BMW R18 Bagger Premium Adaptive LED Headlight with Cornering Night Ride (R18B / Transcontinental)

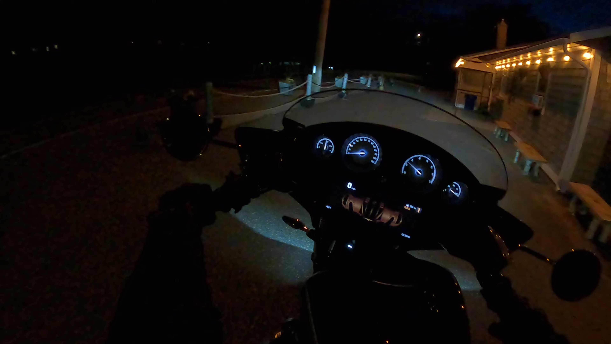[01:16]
there's your default pft so you can see here if you look straight ahead of my light when i turn
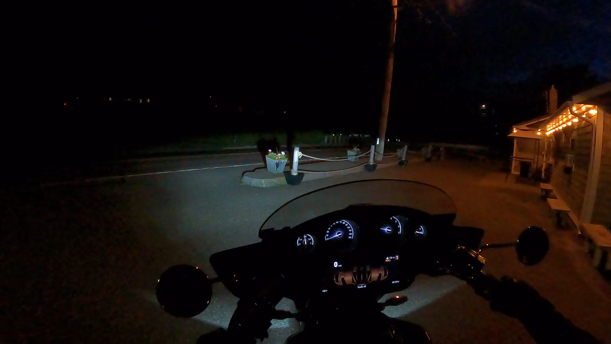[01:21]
nothing happens and you can see that straight white beam is just simply turning with the bike
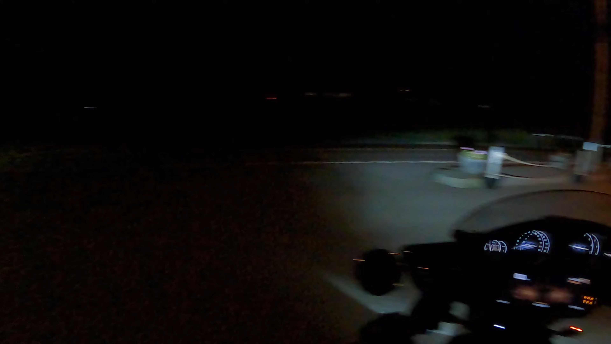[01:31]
but that changes when you're moving i think you're going up a certain speed where to kick in
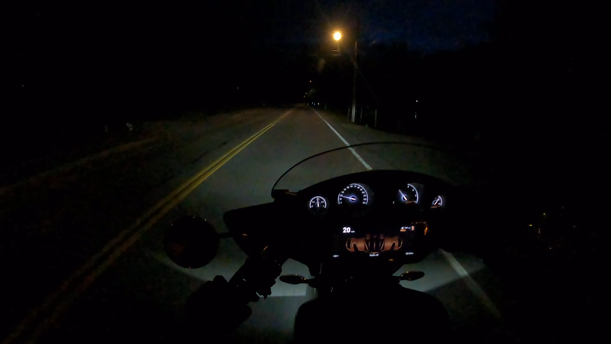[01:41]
and it's hard to see with two lights so we're going to go to a windy back road i'm not sure it looks like but tft currently is set to 100 brightness and you can see that here this is 100 brightness with the bike stops when you turn the brightness down uh and the gauges are also lit up the blinking you're seeing is probably these snowy bees are running at 50 hertz i'm also recording at 60 hertz only they're 30 and therefore it's
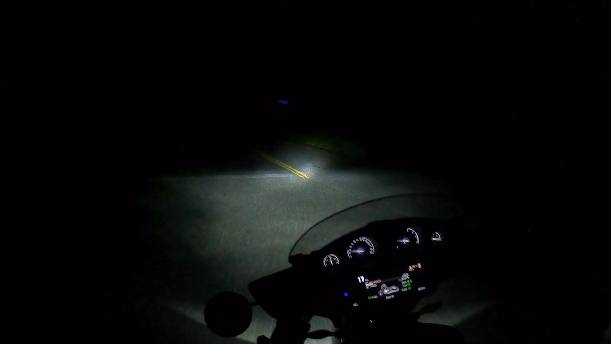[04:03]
right now high beam is on and let's do a little bit of winding here so on with the high beam on you really can't see the adaptation a lot high beam off you can really see it and this is what's going on a straight line we're just dodging and weaving here but you get a feel for how that's changing so you're turning it up through a corner it throws that way you're turning right into a corner and it